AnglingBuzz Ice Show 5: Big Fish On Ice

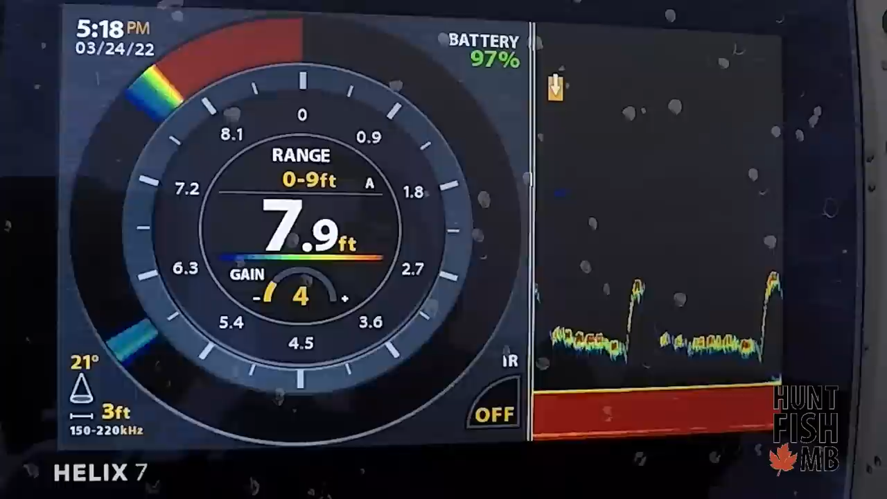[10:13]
On screen: depth 7.9 ft
He's going to come back for it. Got him.
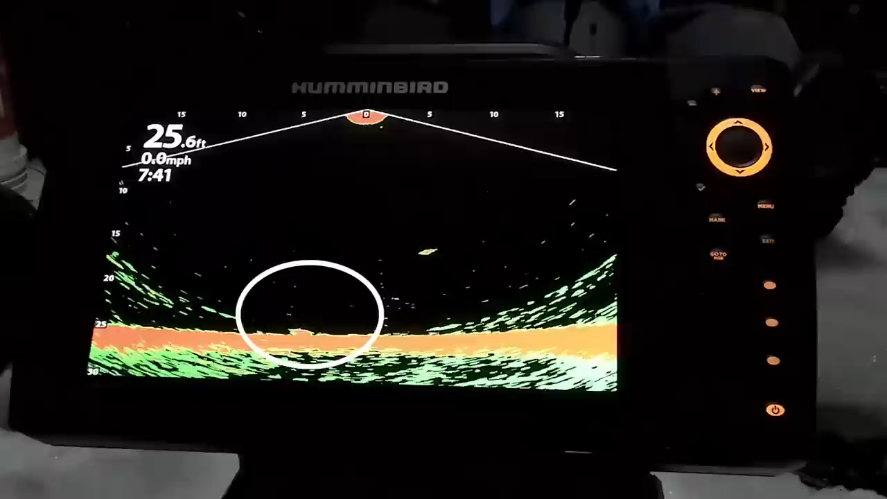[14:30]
On screen: depth 25.6 ft, speed 0.0 mph
And yeah, so we're just kind of jigging. And what's cool about all this new technology, whether it's 360 or live, is you can see how many fish are down there, right? And the size of the fish, there's buffalo, there's walleye, there's white bass. And the more you get familiar with, you can start to figure out what these fish are.
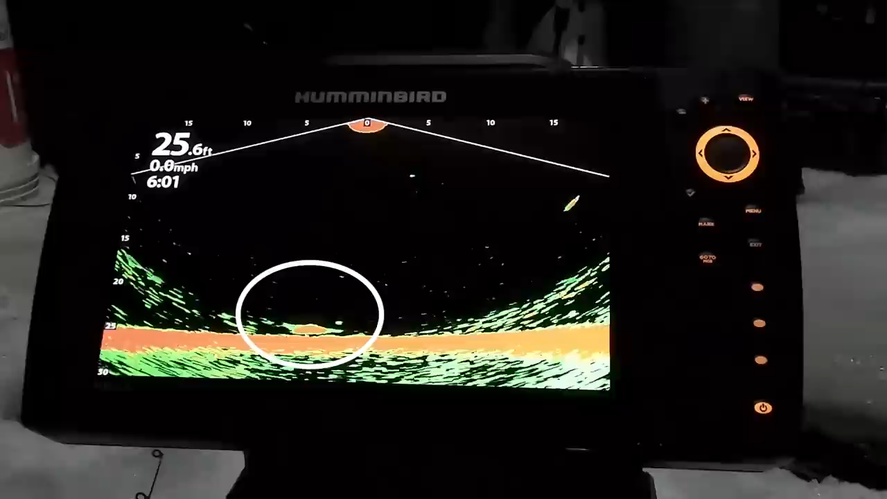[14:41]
On screen: depth 25.6 ft
But one thing you can't mistake is a big sturgeon. This is really cool. You know, we would normally have,
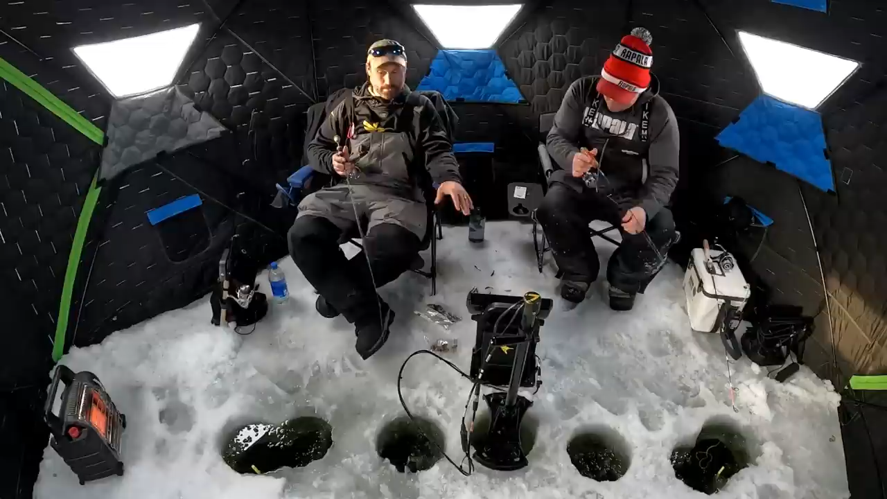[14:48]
depending on the current, you might have to have your flasher set up way over there to see the jig because it might sweep it down. But we've got mega live and the cone is wide enough that we can see the line of holes that we've drilled here.
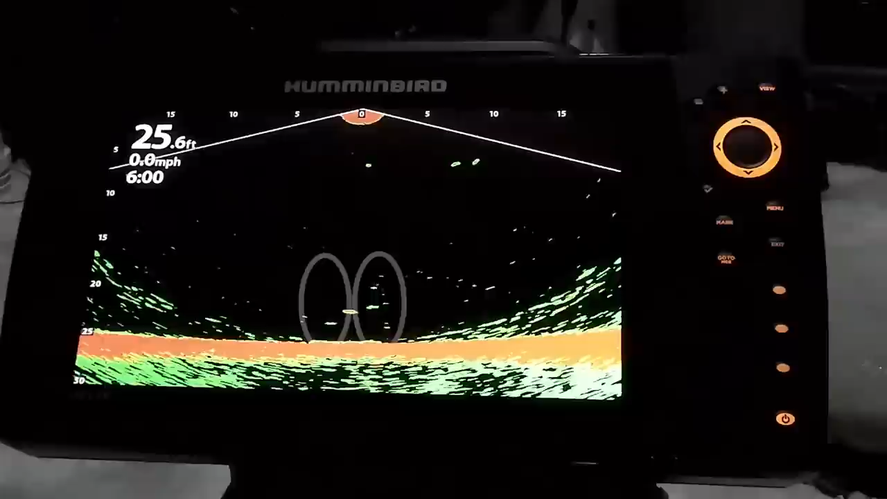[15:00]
On screen: depth 25.6 ft, speed 0.0 mph
It's also wide enough that it's picking up our baits as they're swinging down current too. So right now we're jigging with jigging spoons to see if we can get whatever else.
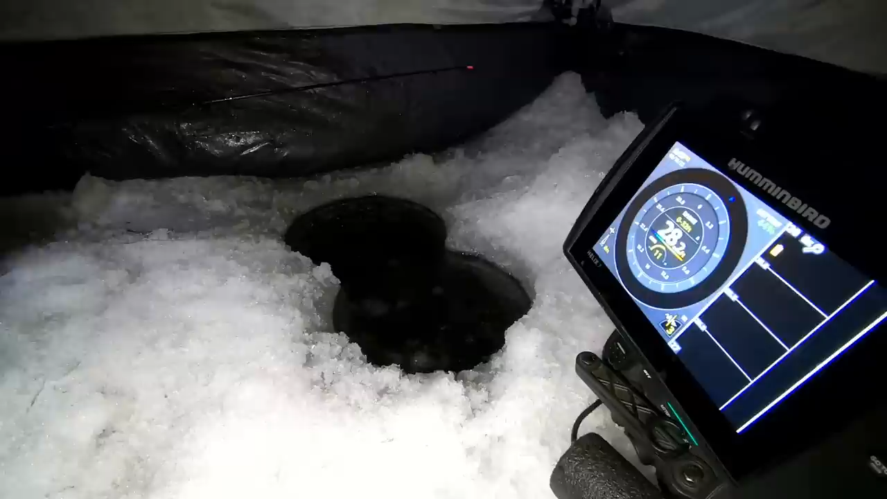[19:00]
And we kind of figured that if we set up these three houses along this break line, somebody was going to fire. So it was a little pandemonium here. Joe. Oh, yeah, we're on.
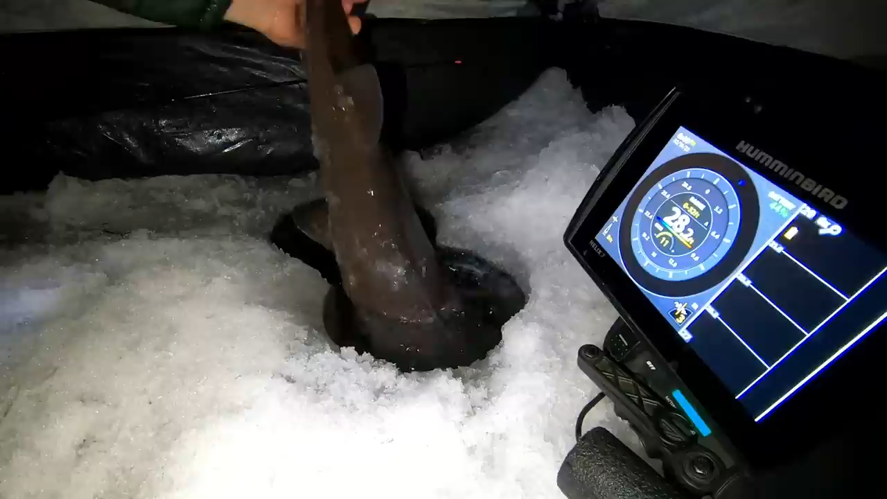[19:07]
He's like, oh, it's not a big one. And then, of course, like sturgeon often do. They go from, eh, nothing special though.
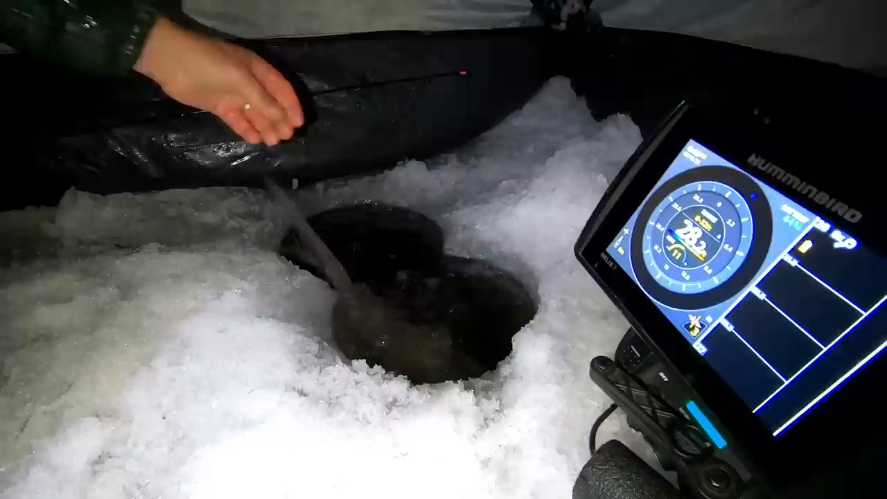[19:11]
Yeah, that was a nice fish. So. Get, there we go. Oh, Jer. Hooked. Hooked up. Hooked up. And there's still one down, Jer. There's still one down there. Man, I'm tempted. We've had like three come through in two minutes. He's going this way. I'm going to keep mine down for a minute. There's still another one down there. I mean.
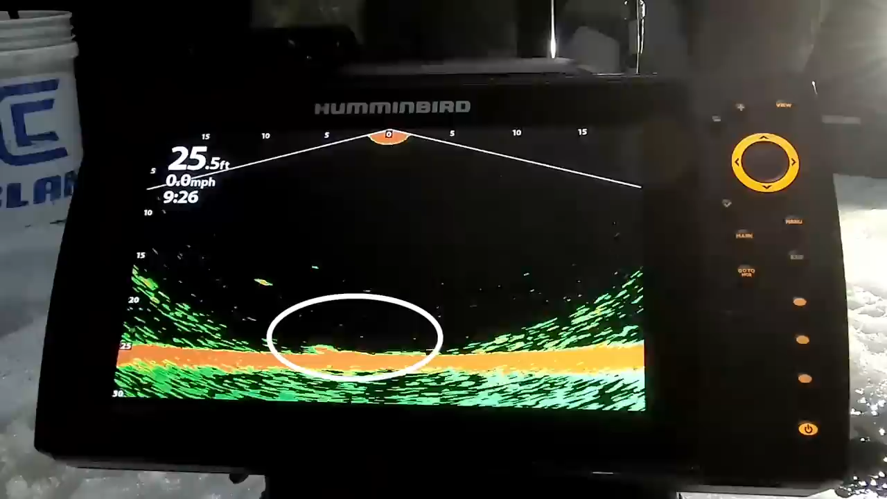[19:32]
On screen: depth 25.5 ft, speed 0.0 mph
That's the power of, like, having cool sonar technology like that. It's not just, you know how many fish specifically are down there. It's fun. I can't tell you how big it is to have a hub house. You can do this in a flip over.
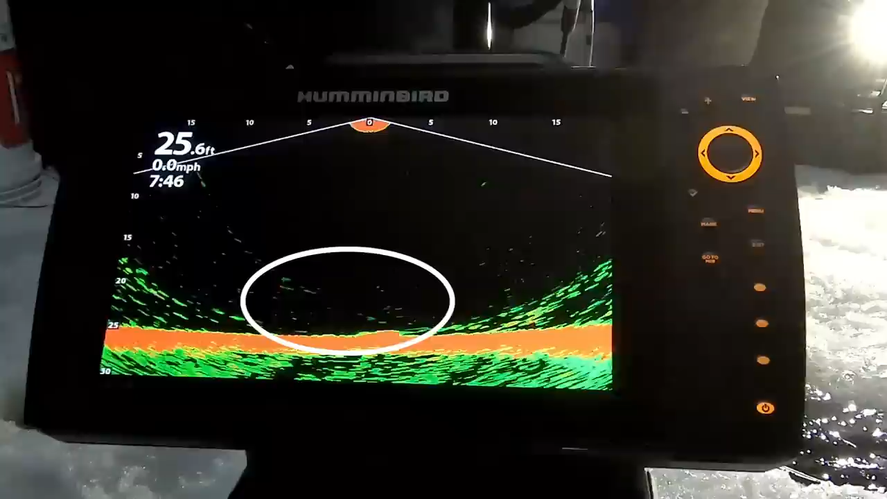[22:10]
On screen: depth 25.6 ft, speed 0.0 mph
Oh, he bumped it. Got him. Got him. Yes. Yes. All right, I'll reel up. Yes. That was awesome. Okay. Came through from Dan's side. All right.
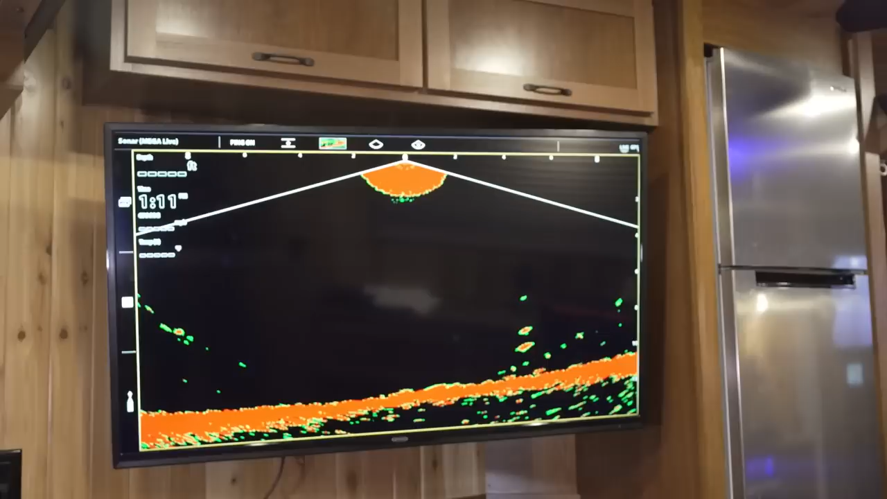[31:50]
Now, the last product I want to talk to you about is the Hummingbird Apex, specifically with the Mega Live.
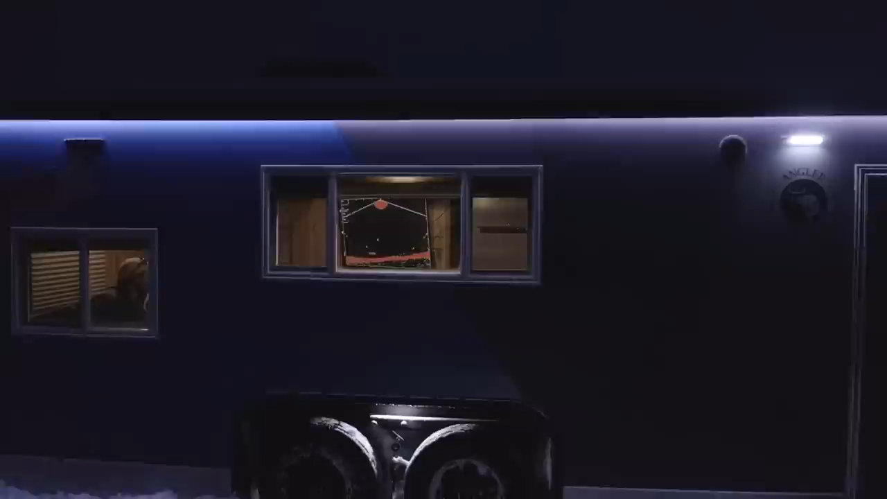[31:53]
Now, what's great about the Apex is it has HDMI capabilities. Well, why that's important is because we're able to hook it up to the big screen in the fish house.
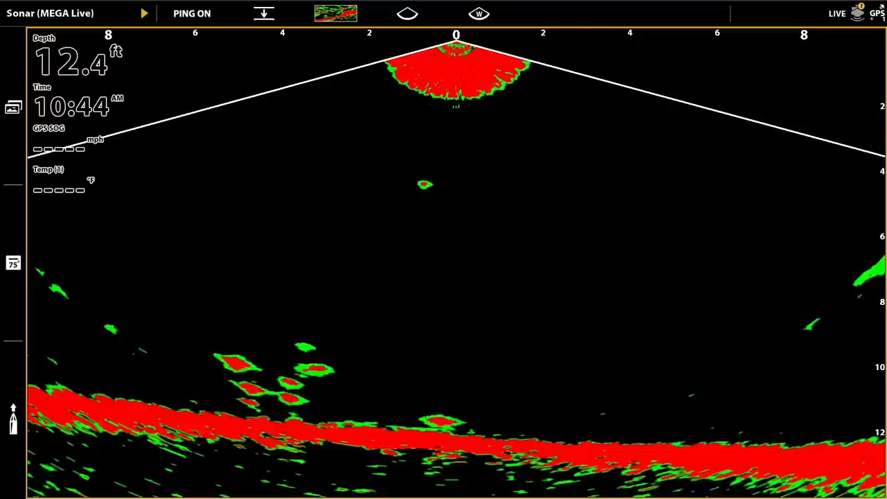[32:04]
On screen: depth 12.4 ft
Now, it's great because you're able to see fish come in from a distance, and it's fun for the whole house because you can watch multiple holes.